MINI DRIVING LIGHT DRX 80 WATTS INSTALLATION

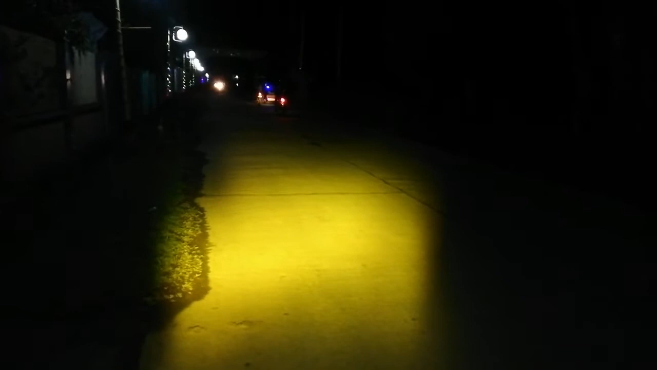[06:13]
May dadaan lang nasa sakin. Patayin muna natin. So, ulitin ko. Ito ang low. Ito ang high. Ayan. Abot hanggang dun sa arko. Low and high. Okay. So, yun na mga paps.